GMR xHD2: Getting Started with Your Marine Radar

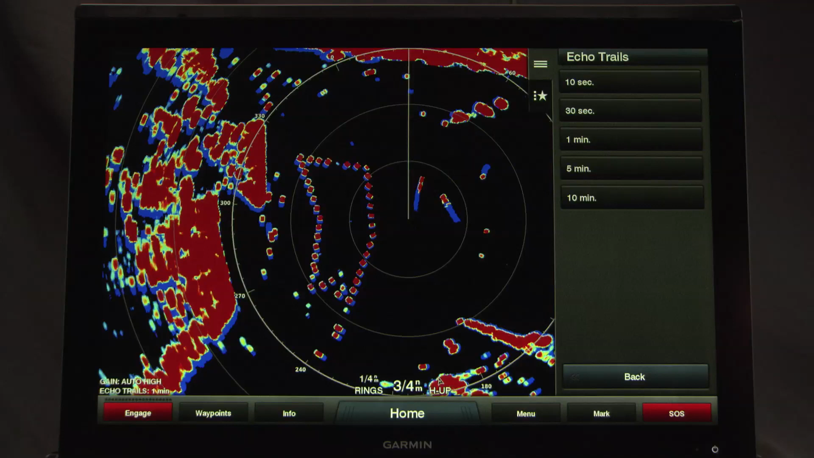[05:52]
Pulse expansion provides the ability to increase the duration of the transmit pulse,
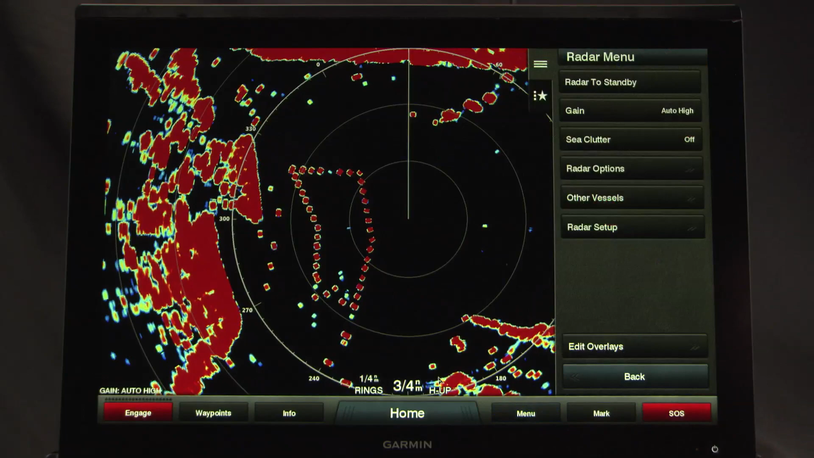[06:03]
which helps maximize the energy on targets. This provides a larger target size on the chart plotter. Well, that about covers it.
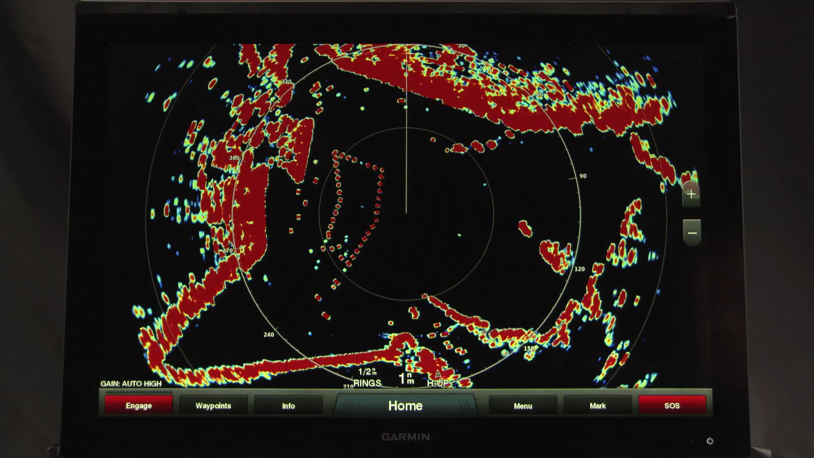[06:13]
Now you should be able to apply the features of the GMR-X HD2 radar to enhance your situational awareness on the water, and also enjoy some advantages while fishing. Thornt一個 assist business.